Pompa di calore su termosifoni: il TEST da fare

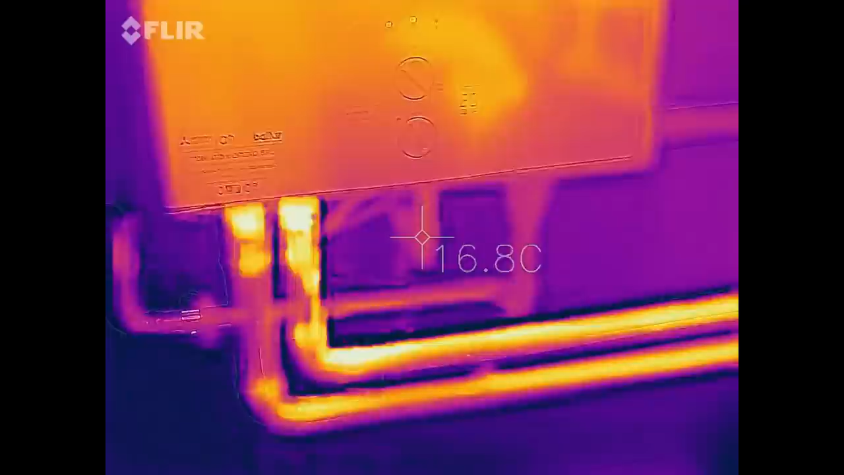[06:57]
On screen: spot 16.8°C
Adesso con la termocamera vediamo le tubazioni calde, perché non sono isolate in questa centrale termica.
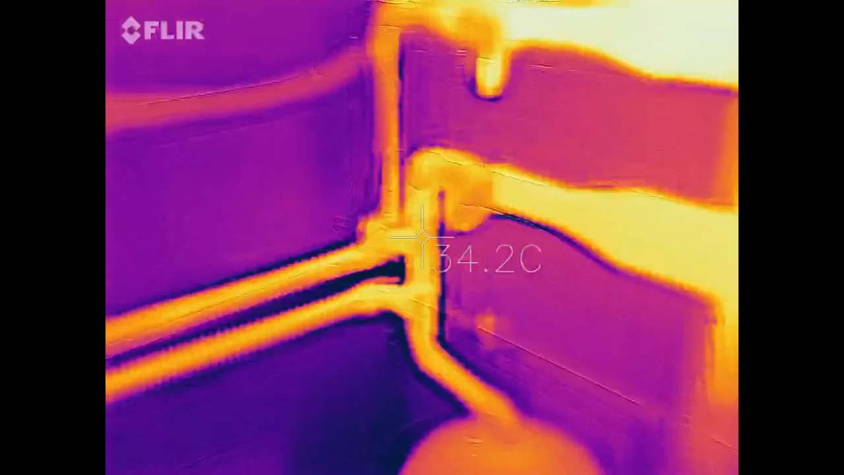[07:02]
On screen: spot 34.2°C
Vediamo che la temperatura nel collettore è la stessa della caldaia, cioè i 60 gradi.
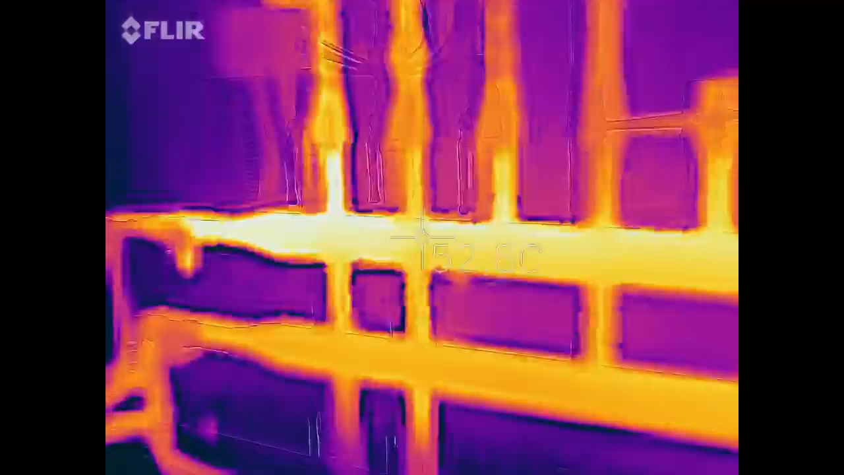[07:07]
Eccoci qua. Vediamo con precisione 58-60 gradi.
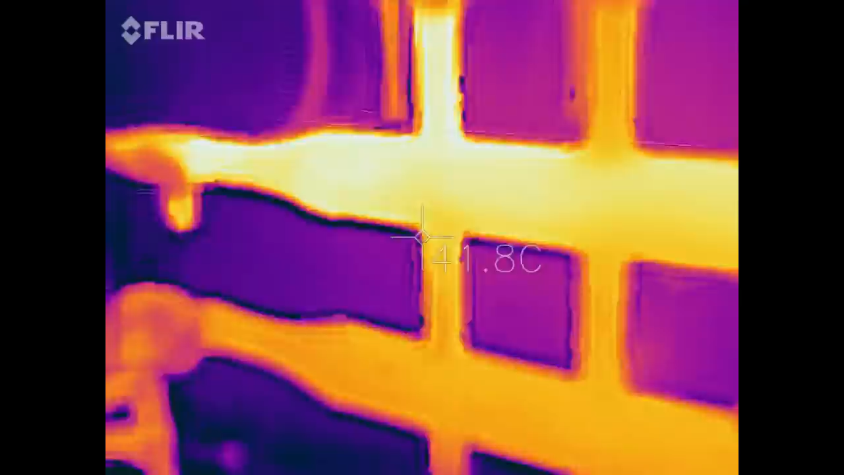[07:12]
Bene, e poi le linee che partono, che vanno verso il piano primo,
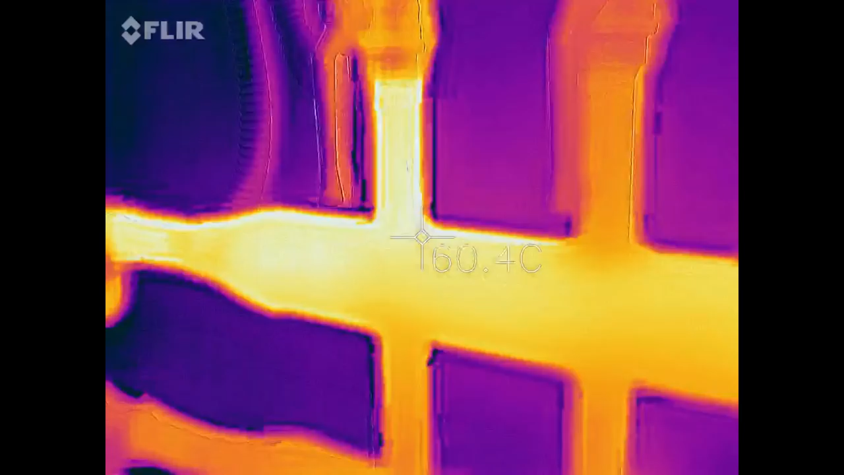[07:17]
On screen: spot 60.4°C
sono ben calde e vedi che ha lo stesso colore,
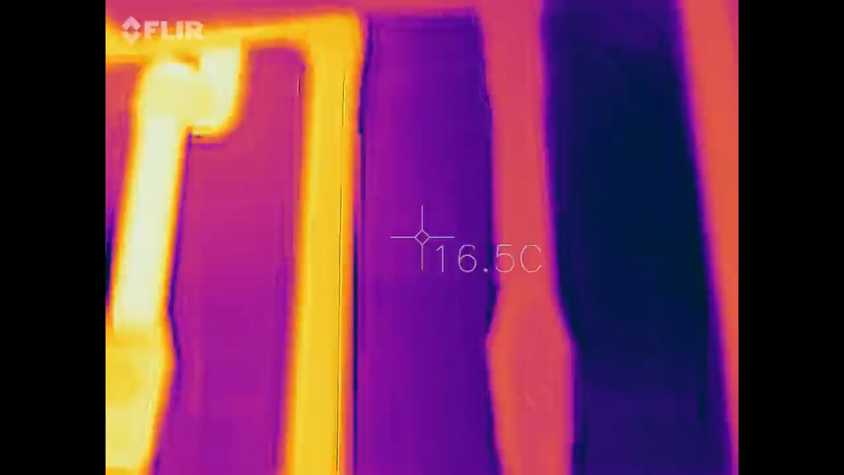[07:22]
On screen: spot 16.5°C
quindi la portata verso i radiatori in centrale termica è costante, ma questo qui lo davamo per scontato.
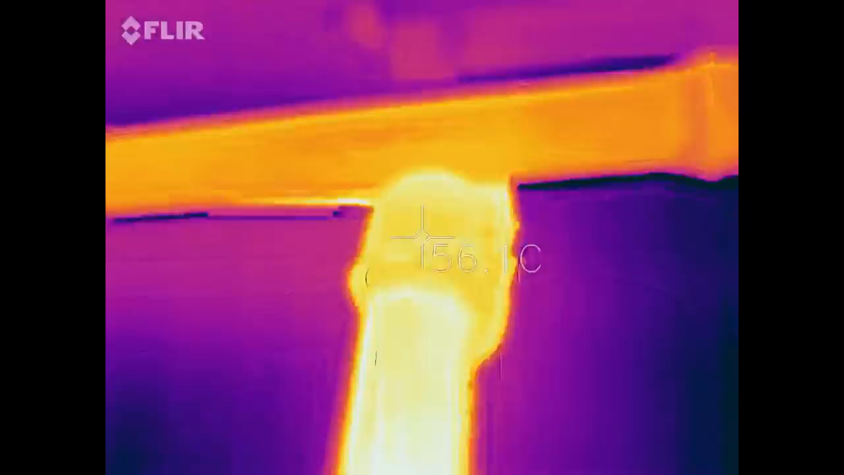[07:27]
Quindi abbiamo i 60 gradi che partono e vanno ai radiatori. Adesso vediamo però il radiatore.
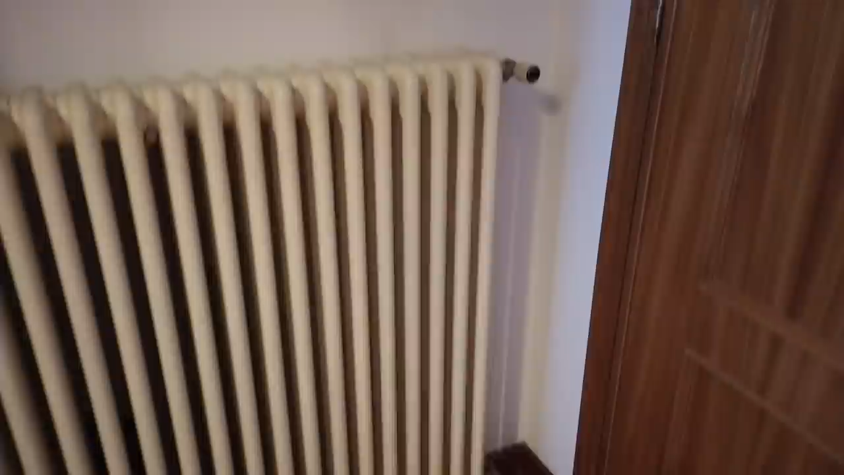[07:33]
I radiatori sono in tubulare in acciaio, come questo. Questo è uno dei 10 installati e questi sono perfetti per lavorare con la pompa di calore ad alta temperatura. Ecco, con la termocamera come compare il radiatore.
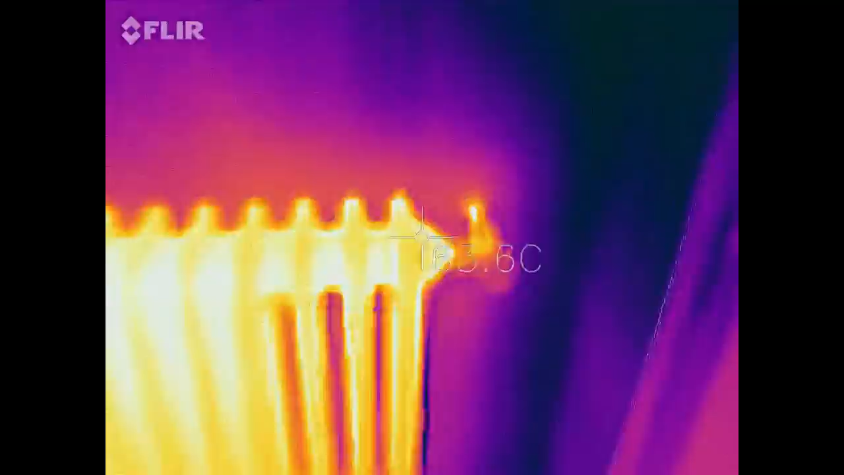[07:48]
Andiamo a vedere sul radiatore quanti gradi arrivano.
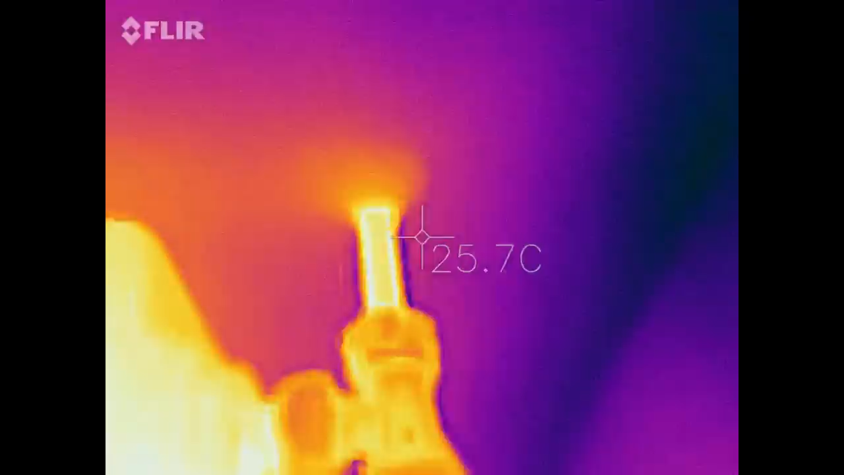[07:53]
On screen: spot 25.7°C
Arrivano quasi 64 gradi, perché nel frattempo, tempo che siamo andati nella stanza, la caldaia è andata su di 3-4 gradi rispetto ai 60.
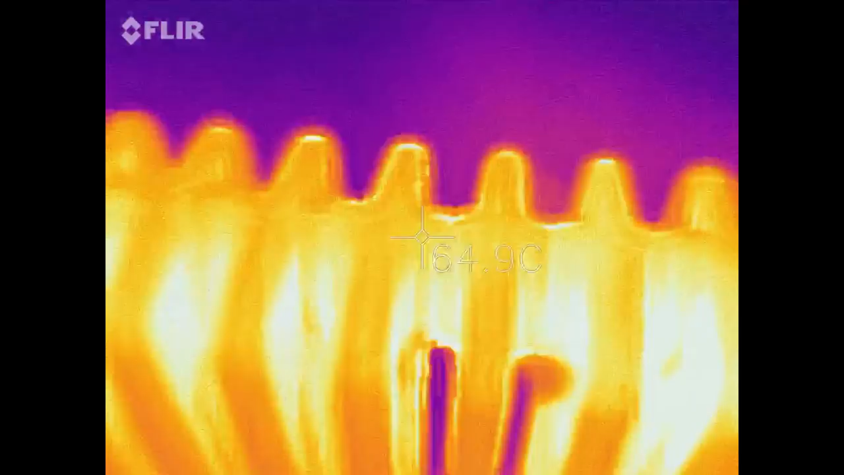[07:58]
On screen: spot 54.9°C
Quindi 64,
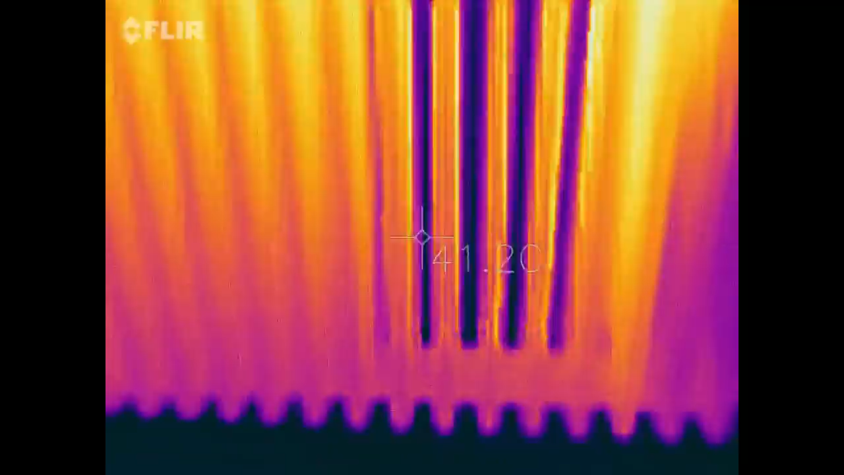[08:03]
On screen: spot 41.2°C
64 nella parte alta e sotto invece siamo a 53-54 gradi. Quindi un delta T di 10 gradi tramandata e ritorno del radiatore.
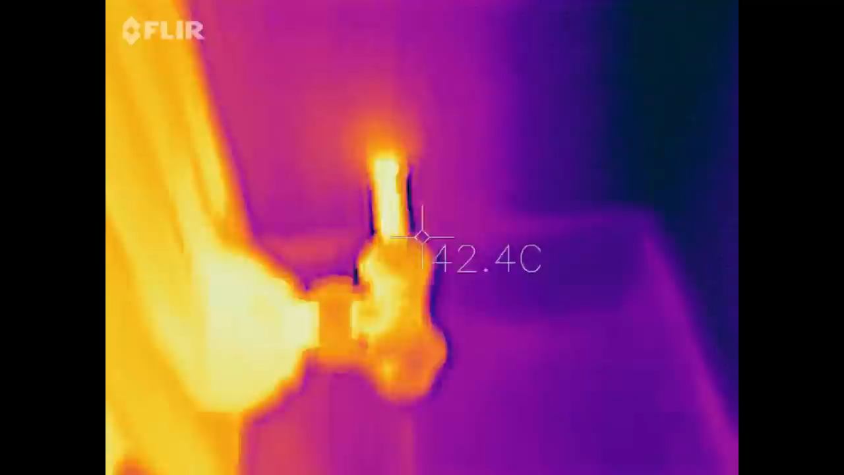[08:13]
On screen: spot 42.4°C
Vediamo nel ritorno, proprio nell'attacco che porta indietro.
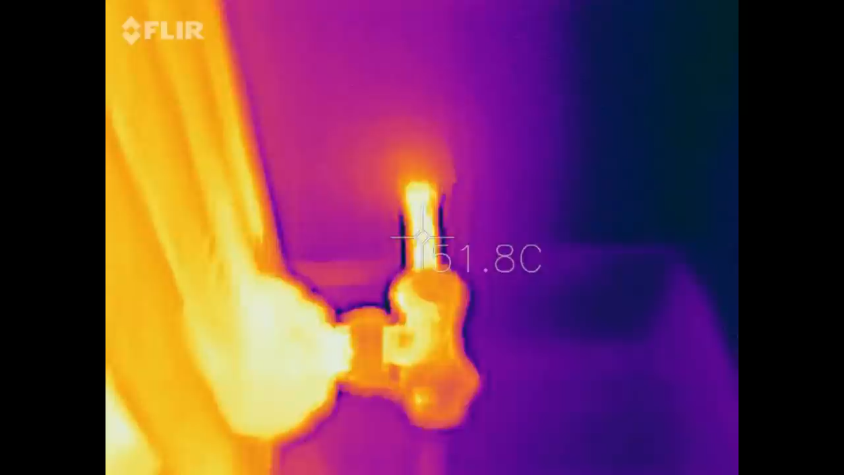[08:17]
Ecco, siamo intorno ai 52 gradi. E quindi possiamo dire che questo radiatore,
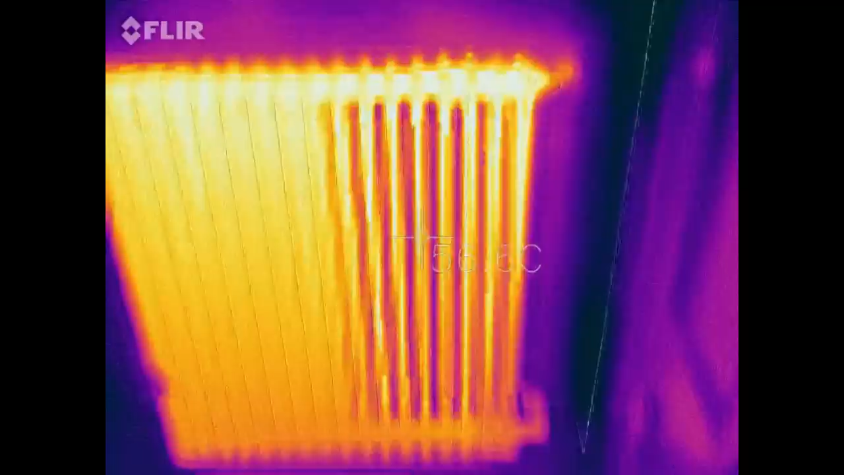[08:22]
ma soprattutto l'impianto, è idoneo per lavorare con la pompa di calore. Adesso ovviamente la pompa di calore cercheremo di farla lavorare a una temperatura più bassa,